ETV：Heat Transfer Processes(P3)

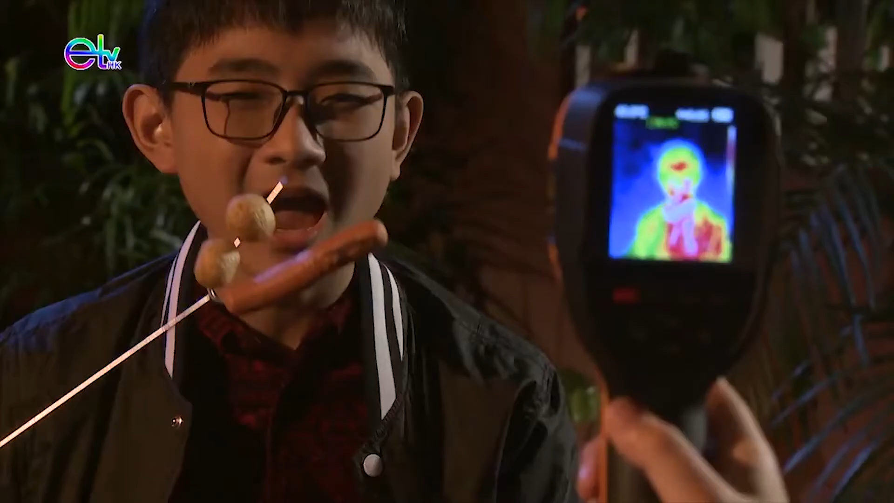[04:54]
Just now you saw that the thermometer read 53 degrees. That is Fahrenheit.
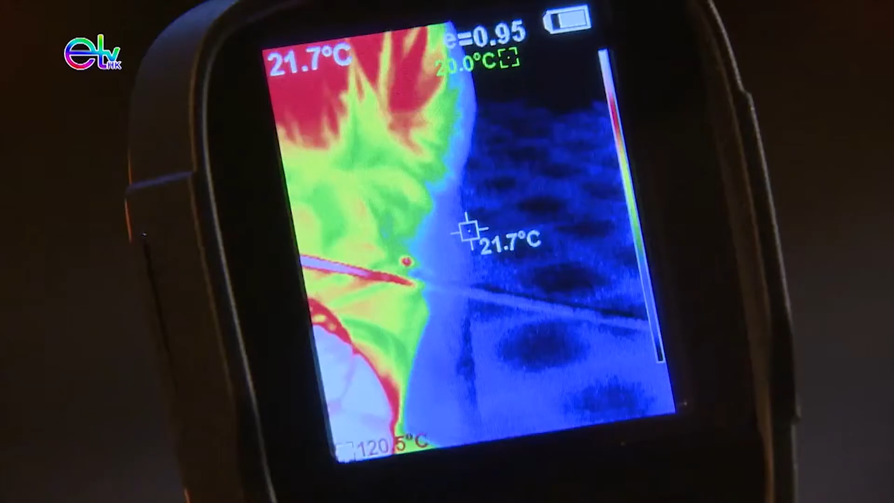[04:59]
On screen: spot 21.7°C
When it is converted into Celsius, then it is 12 degrees.